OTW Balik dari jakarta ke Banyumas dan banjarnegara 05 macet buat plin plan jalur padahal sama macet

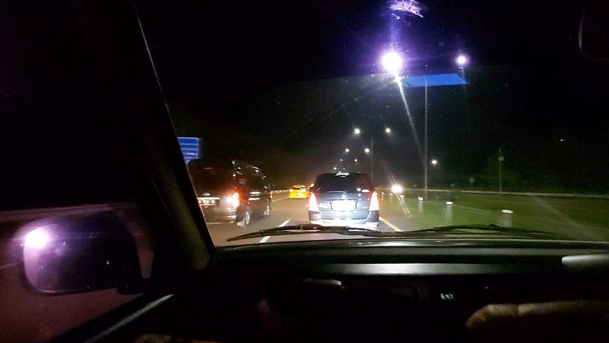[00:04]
Mana sama aja. Tuh ini mau pindah jalur ke kiri lagi. Rasa jalan sudah menurun. Jangan berhenti-berhenti. Capek banget kaki tuh. Pas kemarin berangkat itu merasa sekali.
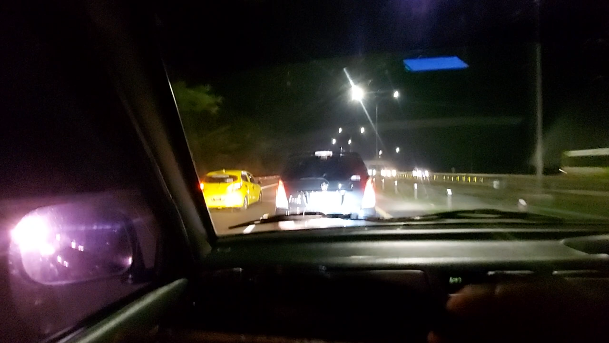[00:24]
Kopinya keras ya. Apa dia bisa kopi gitu. Enak itu ya. Jadi kayak enakan itu anu mek-mek yang belum basah gitu. Tuh kan, sebelah kiri jalan, sebelah sini enggak gitu.
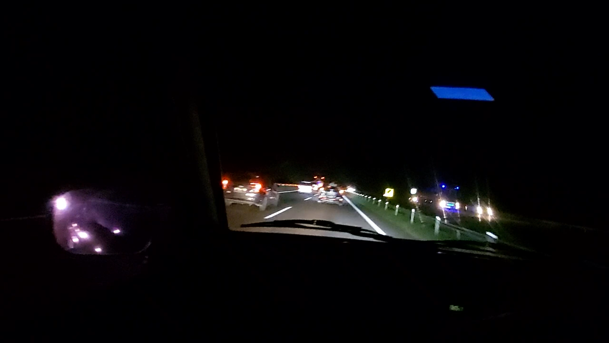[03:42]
Pada rusak mereka balik ke kanan, akhirnya mampet-mampetin aja itu karena orang tidak tertib ya begitu. Kalau dibiasakan tertib sebenarnya jalanan cuma satu jalur juga cukup dari Banten sampai ke itu.